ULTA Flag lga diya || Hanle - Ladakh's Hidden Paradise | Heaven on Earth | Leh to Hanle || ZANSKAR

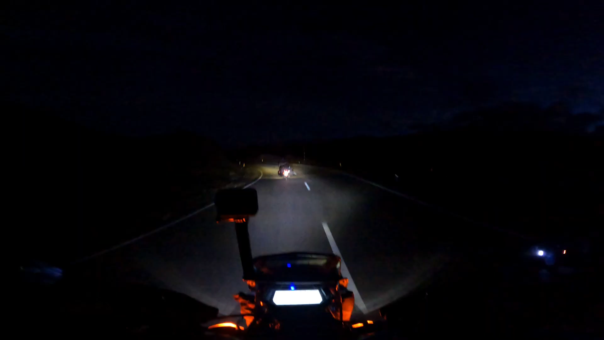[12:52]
अब यह कैसी दिल्ली की सडके आ गई रहा क्या है यह देख
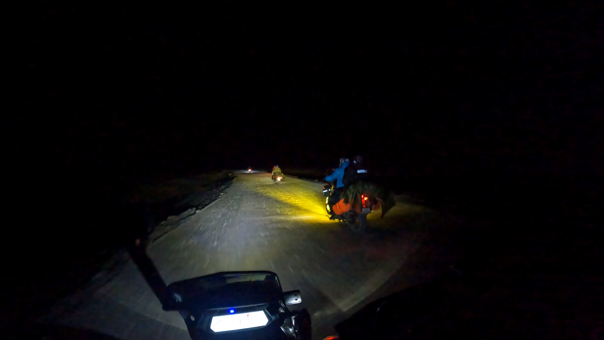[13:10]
रहें कितनी रात और यह और हम एक दो तीन चाट पाच हम पाच हमारे पाच बटाम राइटर चे तो हम
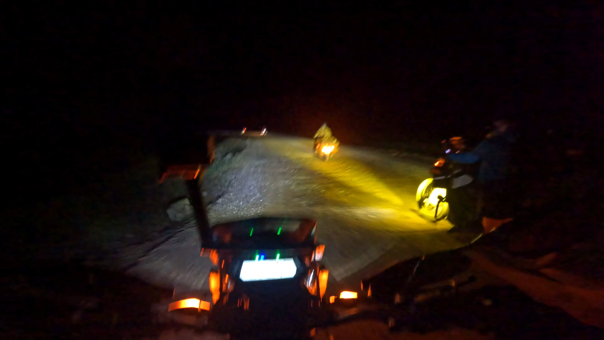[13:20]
अभी हानले की तरह फीजा रहे है बस पहुंचने बाले थोड़ा सा यह खराब रोड आगया अब पताने कि